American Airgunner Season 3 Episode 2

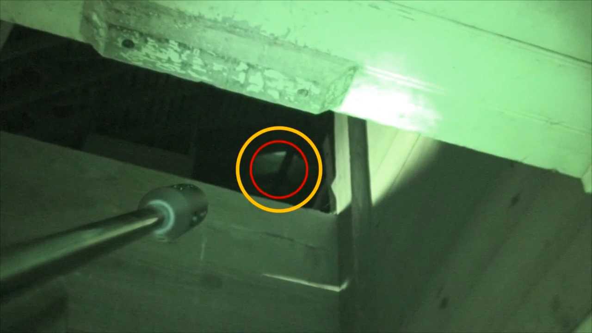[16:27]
Got him. All right, let's go retrieve that bird.
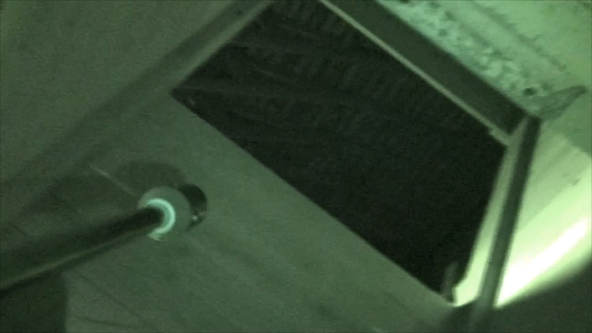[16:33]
Well, there's our pigeon. It fell right on the cart there.
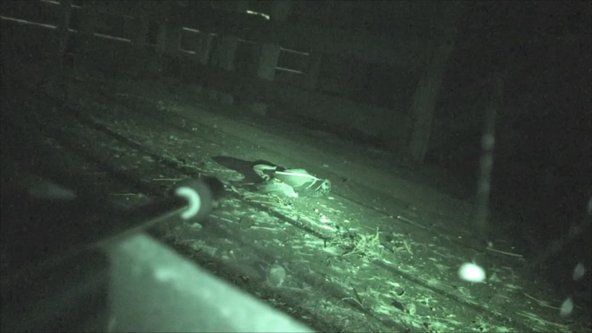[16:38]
There it is. That was a nice clean shot.
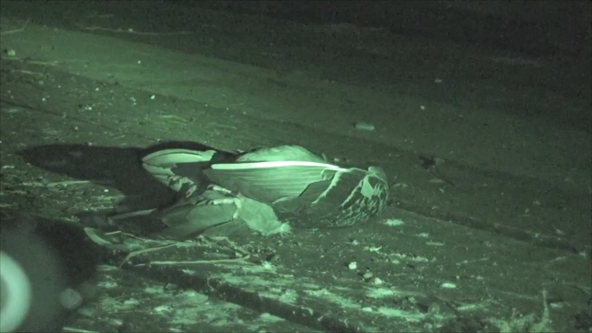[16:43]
There was no flapping or struggling or anything, and that's the way I like it. Okay, I'll go grab him.
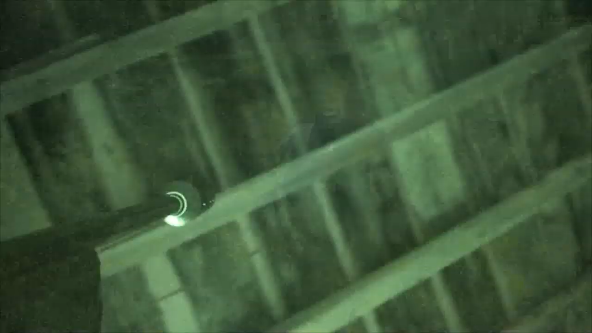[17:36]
Dylan had the most success this year with 4 pigeons, and his tactic was to simply wait in the barn for them to return.
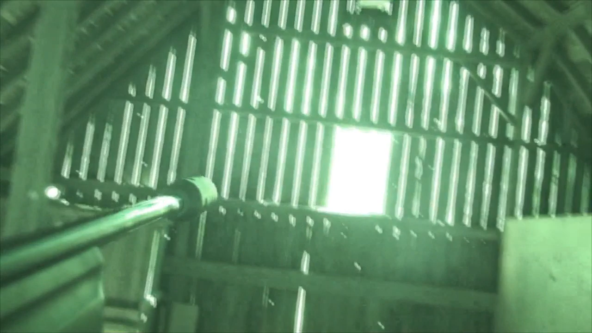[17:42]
You can tell that there's been pigeons in here a lot. They roost all along this track that runs the entire length of the barn,
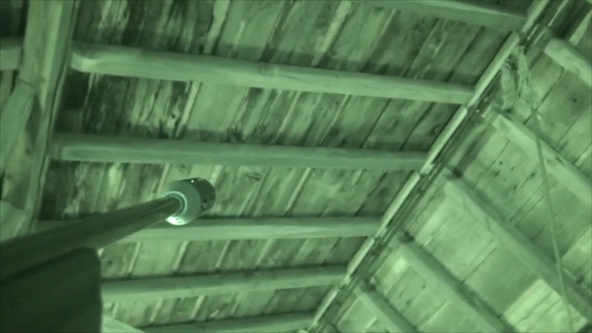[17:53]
because the droppings, you can see, run all the way down the center of the barn.
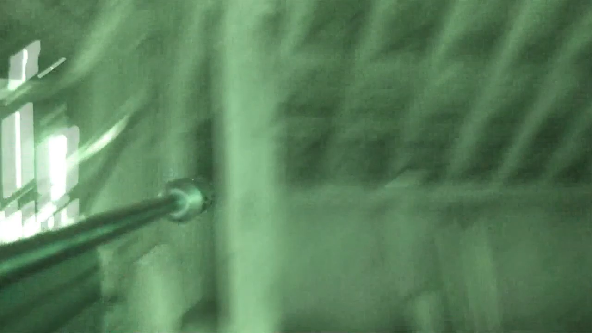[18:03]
Got these piles of lumber covered in pigeon droppings.
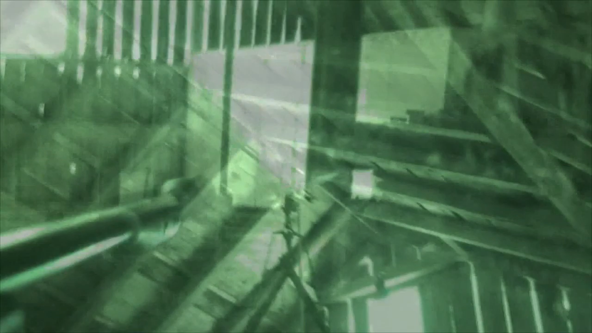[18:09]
This Hammerly 850 Air Magnum is great for shooting from the inside of these barns.
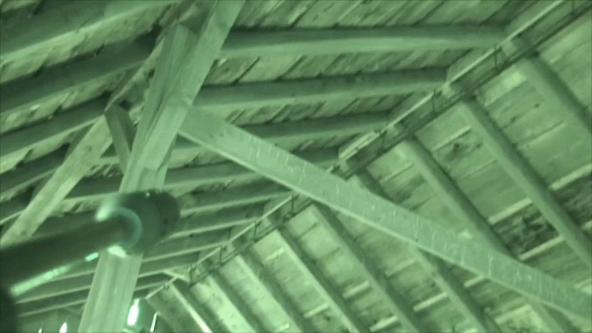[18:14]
See, the barns have these big wide boards,
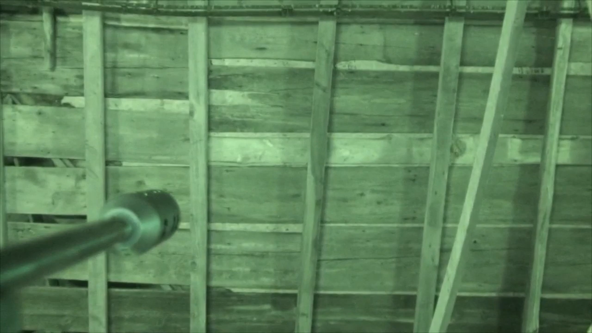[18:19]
plywood, and then steel roofing. And this is powerful enough to take the pigeons,
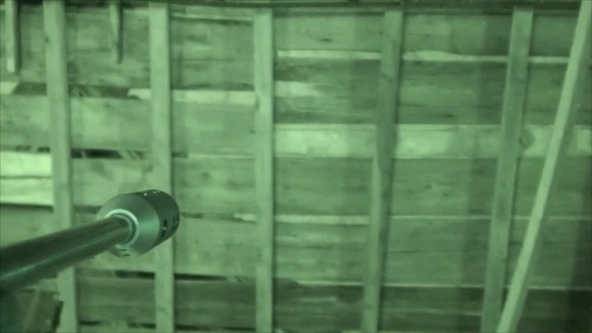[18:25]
but not powerful enough to go through the boards and get to the steel roofing.
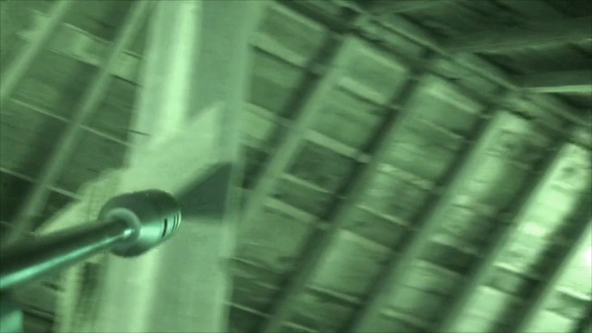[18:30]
So we don't have to worry about putting a hole in the farmer's roof, which would cause a leak.
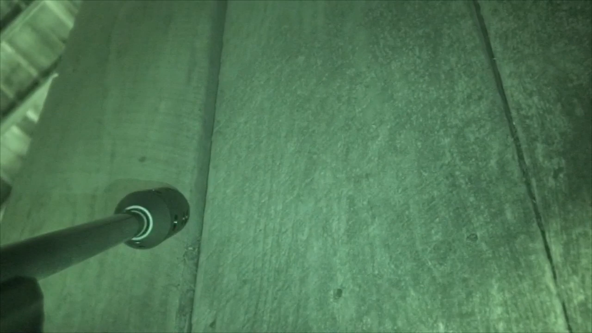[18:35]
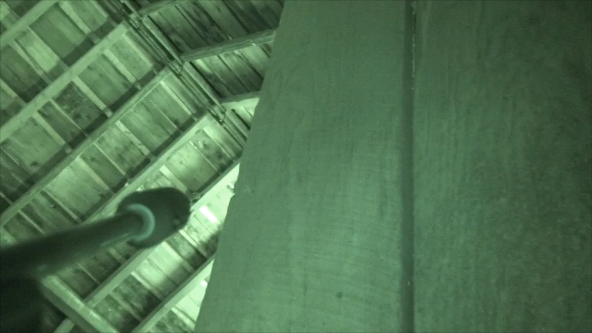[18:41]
All right, we got that one pigeon.
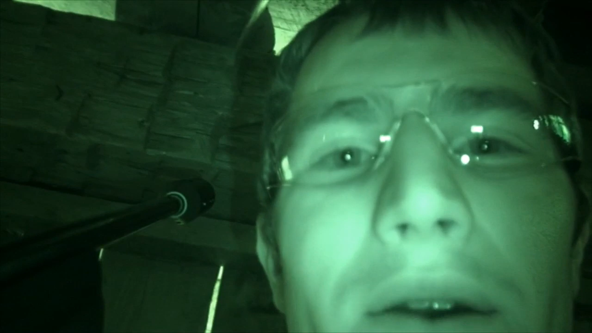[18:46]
We just gotta find it now. There's a bunch of stuff in here, as you can see.
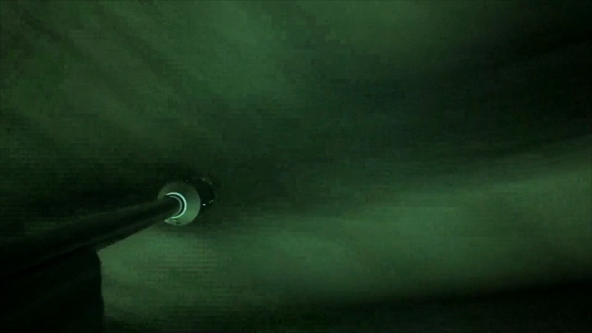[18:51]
So could have gotten wedged down in between something.
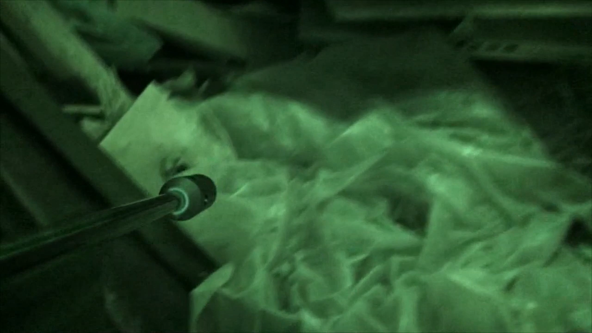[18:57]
We'll just have to kind of take a look around.